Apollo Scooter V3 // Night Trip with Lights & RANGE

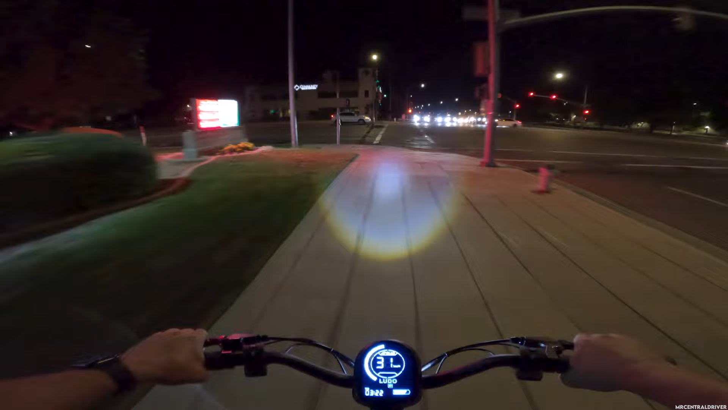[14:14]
while we slide to come push this button to go across the main street where we can end up getting hit um i actually got off early today um i'm not working until midnight so that's why there's a lot of traffic right now and uh the three-day weekend just ended but i still feel like people are still traveling look at that cargo the model y get out of here go go go can't even tell he's hauling ass but look at how this display looks at night and
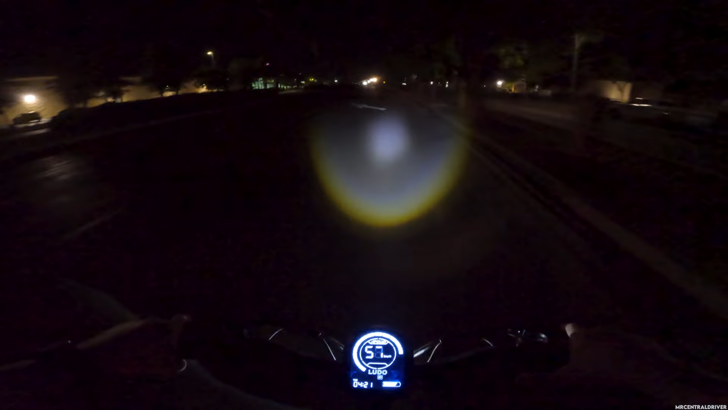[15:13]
so here you go here's a decent look at this headlight it's non-adjustable so it's gonna sit exactly where you see it on yours but it's not bad it really lights up a lot of stuff surprisingly i was a little worried about it now i would maybe like it to go a little tiny bit farther out but right now i'm coming uphill so let me get onto the the trail over here where it's completely dark and uh we'll see how it is but real quick before i do that let me tell you that when
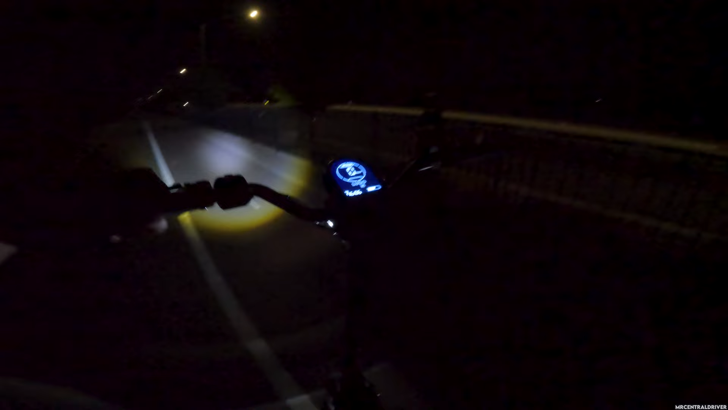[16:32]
we just went down another battery bar holy moly okay i mean i am riding in ludo mode the whole entire time so here we go here's the headlight not too bad right let me turn it off so you guys get an idea on this pitch black trail and how it looks oh i didn't hit it good enough there we go and oh it has like a
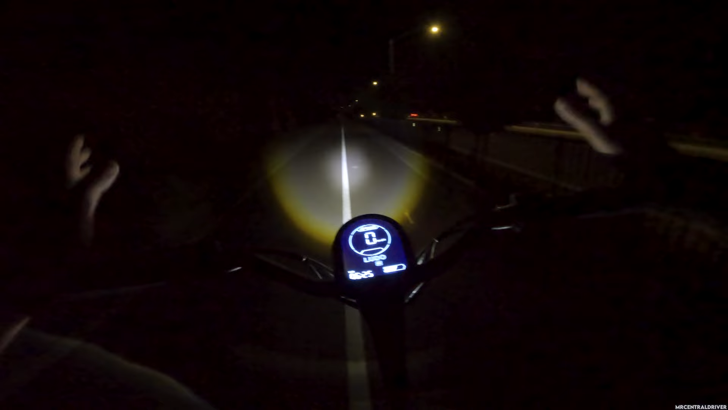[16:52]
delay so you can't hit it twice and it pop off and hit it again really quick for the turn back on so i just figured that out but the headlight's good brake light is pretty good too i
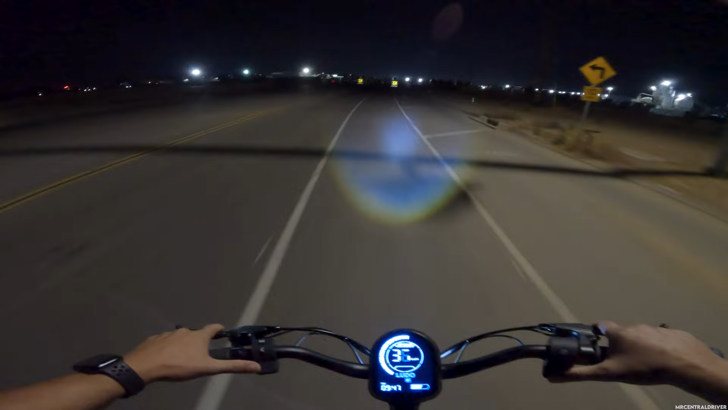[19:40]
like almost having two thralls on both sides it feels very odd but region works so good i really need to start using it more so right now uh being down two battery bars we're down to three uh 10 minutes on the scooter coming back almost 11 minutes i'm able to still hit uh i'm hitting 65 kilometers per hour and i want to say this speedo was off one or two kilometers per hour so just keep that in mind but uh we're jamming we're doing pretty good
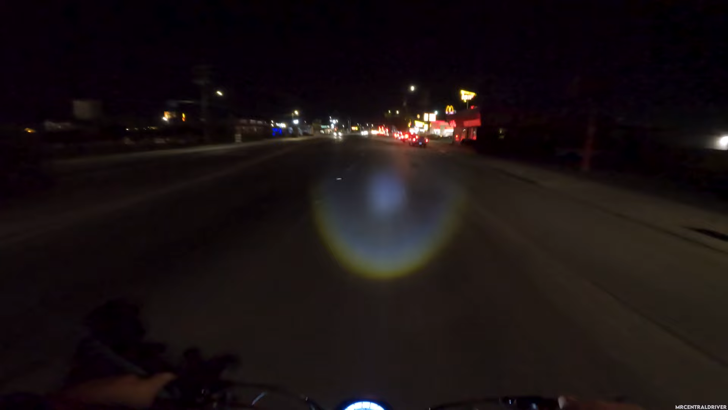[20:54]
street i wouldn't suggest this unless uh you guys have a mirror somewhere to like check your surroundings or something but just got to be as careful as possible careful as possible
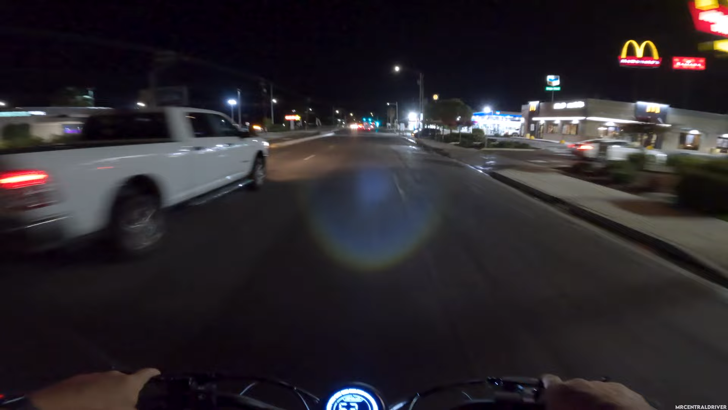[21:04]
oh man we're moving look at all the cars we're passing dang this scooter's fast bye bye people i'm still down uh just two battery bars man not too bad and definitely look uh it says 14 30 well 14 minutes 30 seconds definitely